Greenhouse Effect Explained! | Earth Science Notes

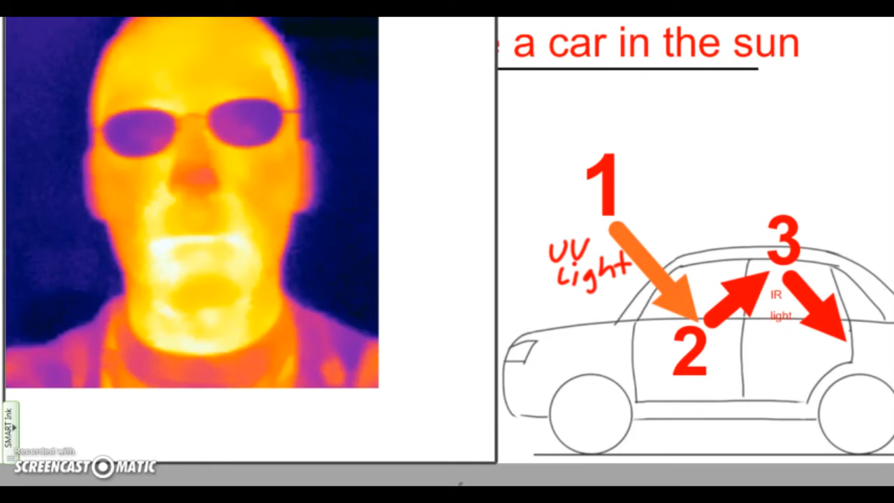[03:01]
You can see in this picture the heat from his eyes, that radiant heat that we should be seeing here, should be going to the camera, but it's being blocked like a mirror by these glasses. So, if the atmosphere has this thing called the greenhouse effect, the atmosphere obviously doesn't have a big glass covering over it.